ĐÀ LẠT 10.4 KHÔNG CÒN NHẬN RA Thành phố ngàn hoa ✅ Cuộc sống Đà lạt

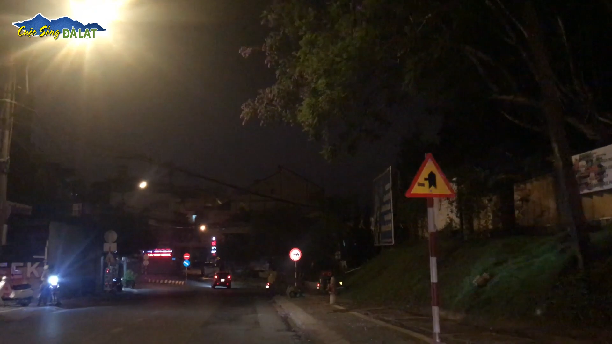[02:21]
Thì ngày hôm nay chiều nay có một trận mưa rất là lớn, cho nên là đường hôm nay cũng hơi ướt, cho nên là
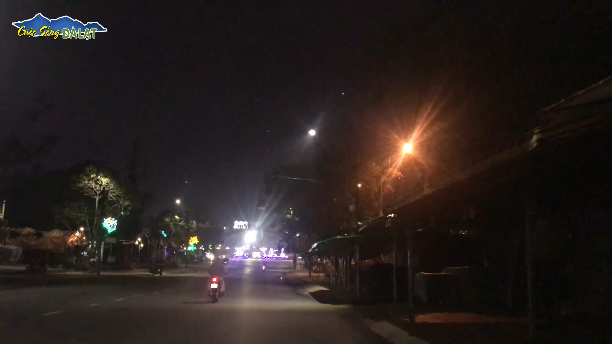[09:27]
Và đây là view ở trong chợ nhìn ra. Mọi người thấy là giống như là giống như là đang lúc nửa đêm vậy mọi người ơi.
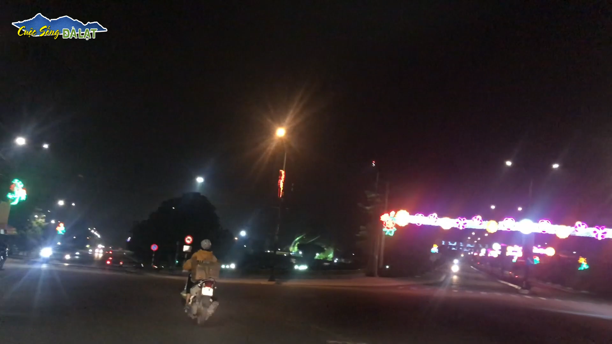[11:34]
Phía trước mình là công viên Yeltsin đây. Mọi người mình thấy hai bên lề đường mọi người thấy
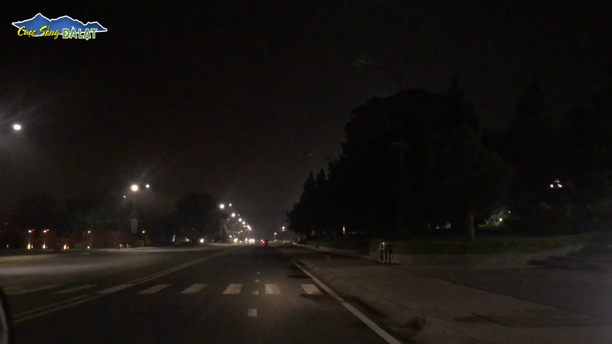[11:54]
vắng cực kỳ là vắng luôn. Công viên kìa, bây giờ mình không có ai luôn. Đấy, bây giờ chỉ có một số người ngồi đây thôi.
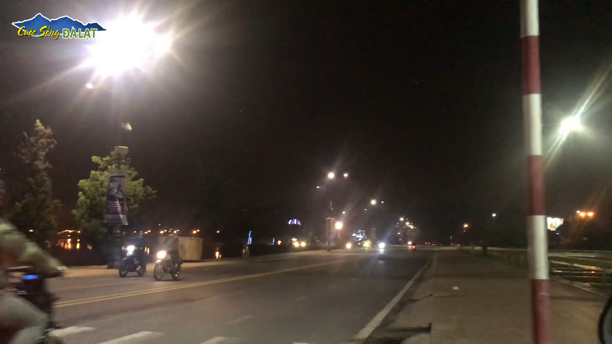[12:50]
Bây giờ mà ôi mọi người thấy bên kia đẹp chưa mọi người, bên tay trái của mình đấy, ánh đèn đường chiếu xuống mặt hồ nhìn trong nguyên một màu vàng đẹp đẹp quá trời luôn mọi người ơi.
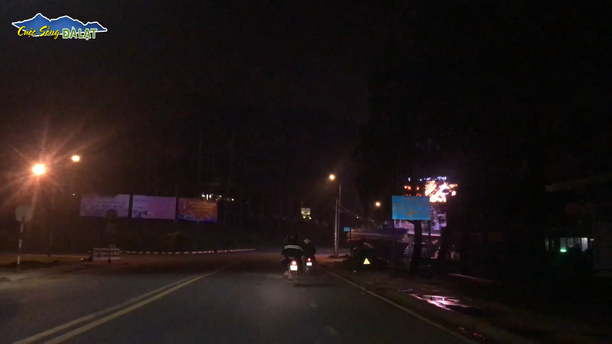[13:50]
Và mình đi cuối đường cái đường thẳng mọi người đi thẳng lên là đi chốt ga rồi lên thông qua bên Phan Chu Trinh, ngã tư Phan Chu Trinh. Bây giờ mình tiếp tục đi một vòng bờ hồ xem sao. Nãy giờ mình đi được đầu kia qua đây là cũng được nửa vòng bờ hồ rồi. Đêm nay cũng lạnh quá mọi người ạ.
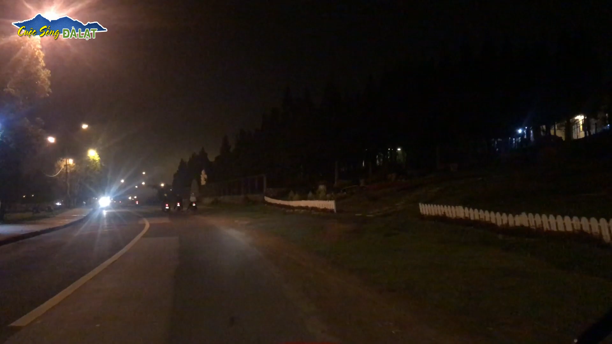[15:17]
hồi tháng 12 á, và họ làm rất festival hoa, thì họ bên này họ trang trí đây mọi người, trang trí bên này rất là nhiều hoa rồi.
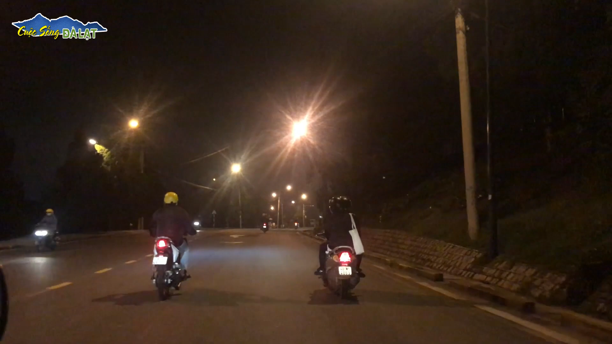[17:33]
Và đây bên tay phải của mình là vườn hoa này mọi người, vườn hoa của thành phố.